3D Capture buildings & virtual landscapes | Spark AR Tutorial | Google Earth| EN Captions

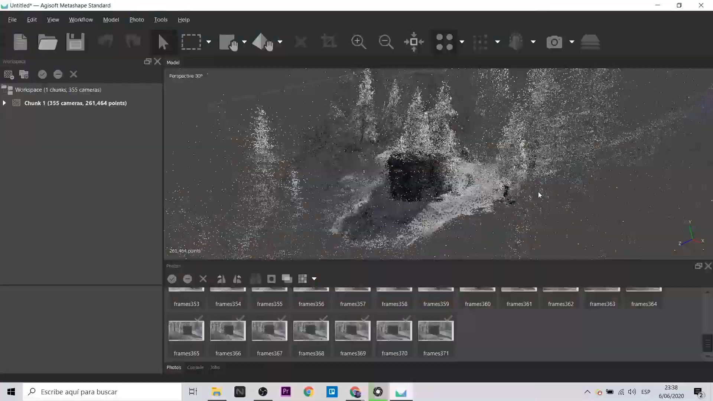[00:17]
Trabajaremos con la fotogrametría para lograr este gran acabado.
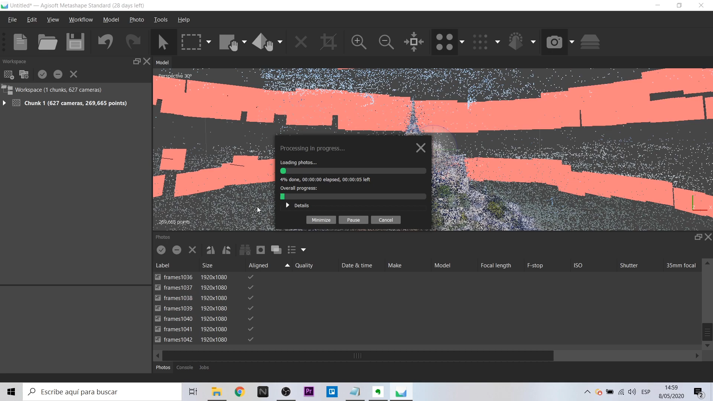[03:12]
Limpiaremos la escena de los puntos innecesarios. Vamos a crear el Mesh.
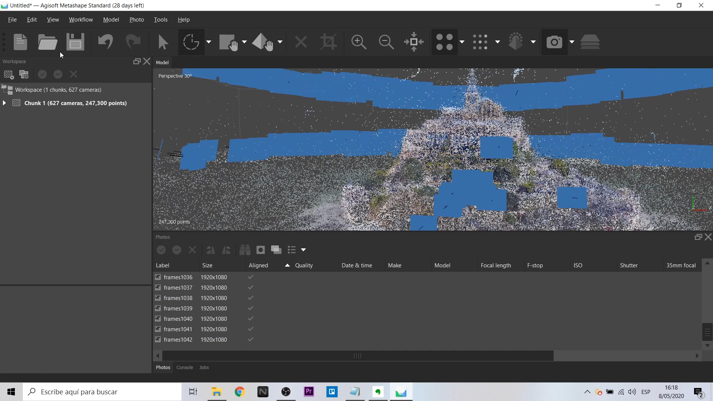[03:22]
Mira esta preciosura. ¡Qué genial está! ¡Qué bien se ve!
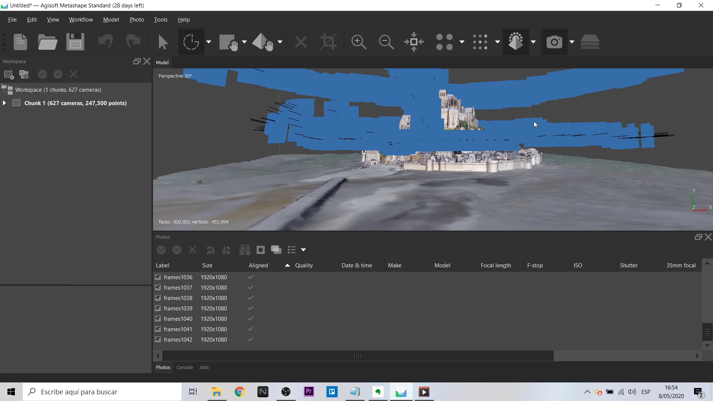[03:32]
¡Qué genial está! Pero falta un detalle extra. Crear la textura.
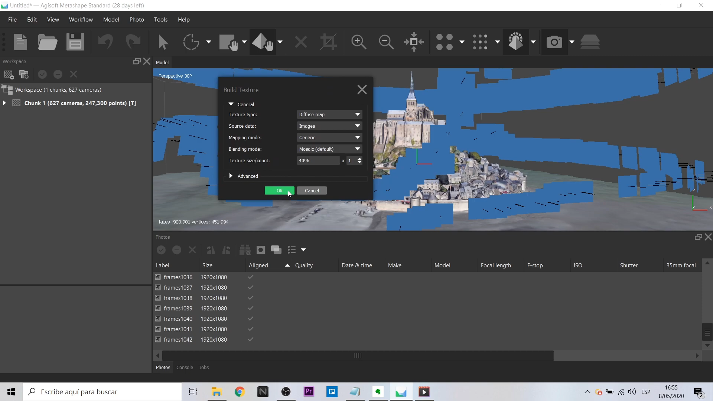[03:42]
Ahora se podría decir que ya tenemos el objeto listo.